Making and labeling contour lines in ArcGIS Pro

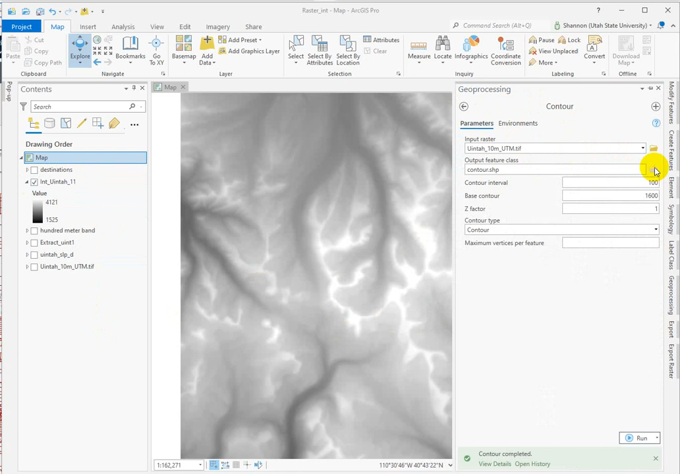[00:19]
I'm going to put in my 10 meter DEM here and name the output contours. I've got that here. Contour, 10 meter, or 100 meter. Okay.
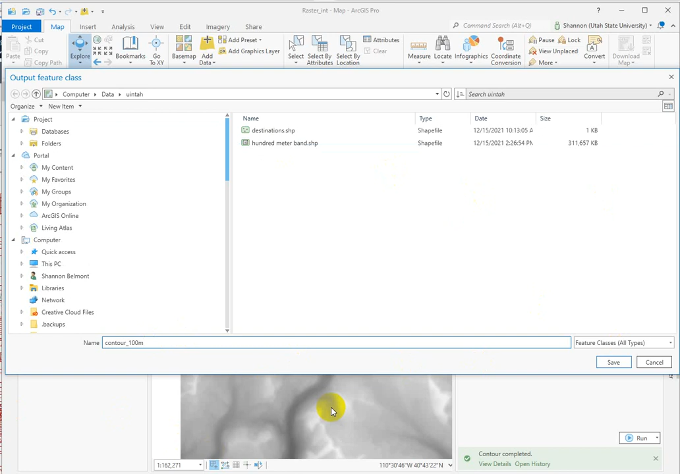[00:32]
So contour interval, we want to be 100 meter for this one. You can do whatever you want, but I recommend very round numbers. 100, 10, 100, 1000, maybe 500.
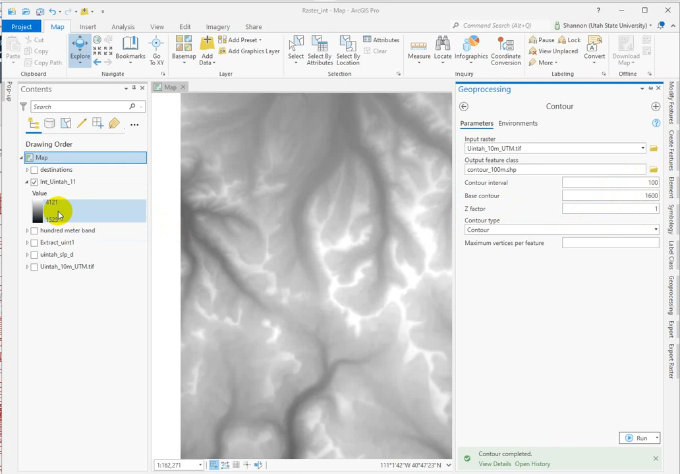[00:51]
For the base contour, notice that we have a range of values on this DEM from around 1500 to 2100 meters. So what we want to do if we're going to have 100 meter contours is set an even number that's within this range. So I put a base contour of 1600 meters. That's going to make sure that each contour line is at the even 100 meter mark.
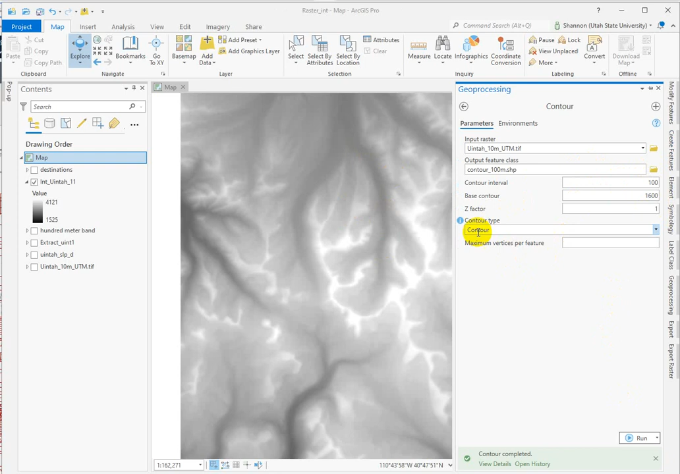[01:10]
All right, and then the contour type, obviously contour. So we'll run that and see what we get. All right, and it's made some nice teal green contours for us. So now we want to label these. Right click and turn on labeling. And we've got some pretty funky numbers that aren't elevations because they're too small. Right? We need to have numbers that are in the thousands.